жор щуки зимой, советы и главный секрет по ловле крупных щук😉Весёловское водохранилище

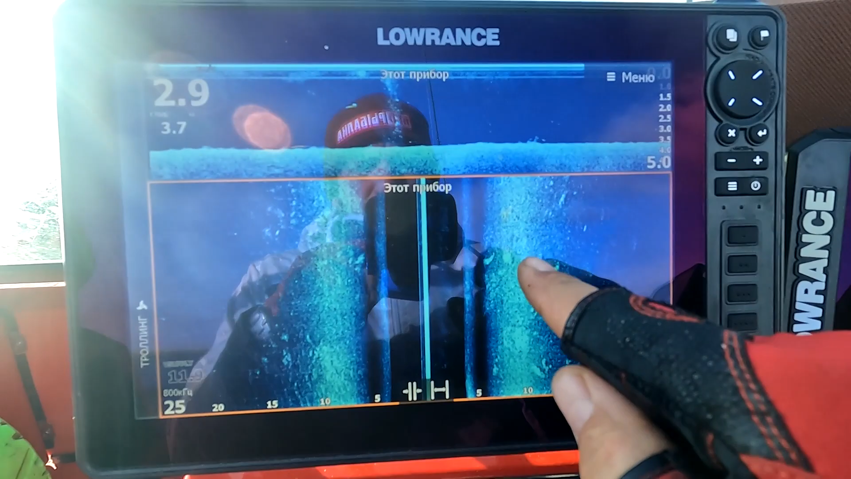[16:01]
вот для примера вот она щучка сейчас мы по ней выставимся и
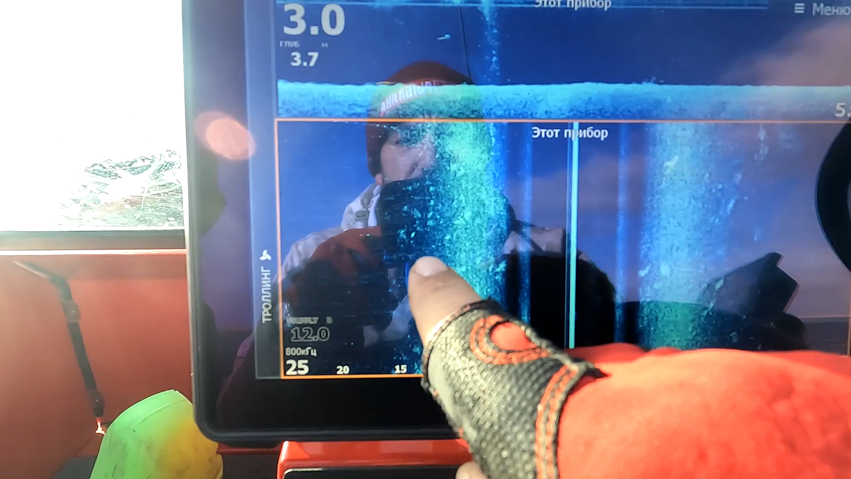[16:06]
вот тоже что-то непонятное похоже на щуку будем останавливаться сейчас и про
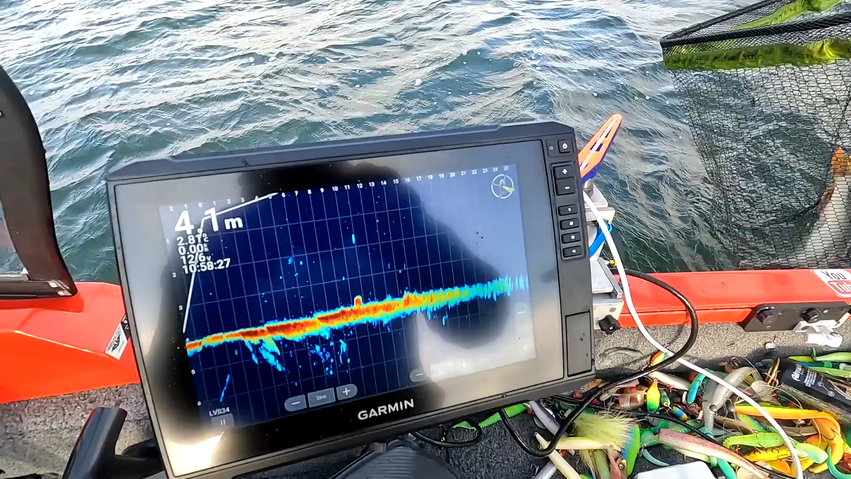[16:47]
щуку смотрите вот и стоял несколько штук вот так выглядит крупная щука по ноптиксе четко
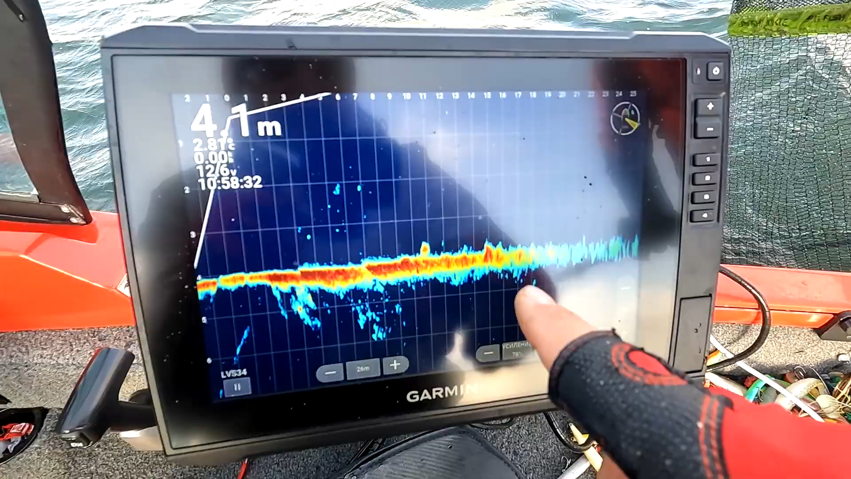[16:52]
подал приманочку сейчас я вам покажу скриншот попозже выхолоте ну и четко прям бум
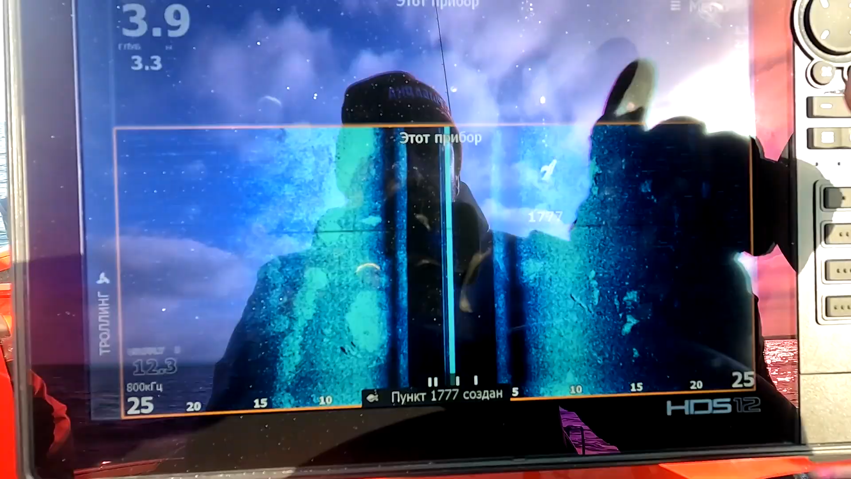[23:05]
да да тут и вот глянь еще и вот еще
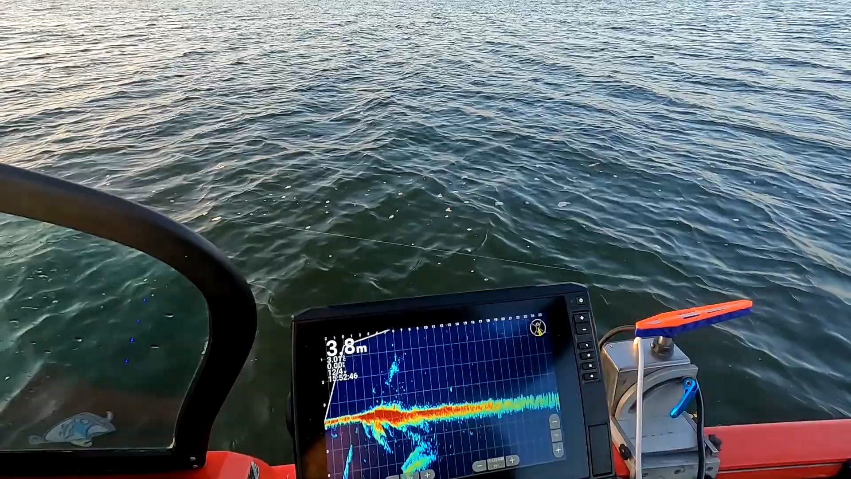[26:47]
On screen: depth 3.8 m
блин вот она вот она подошла подошла смотрите вот она щука подошла блин а у меня приманка перекрученная стоит прям под лодкой все развернулась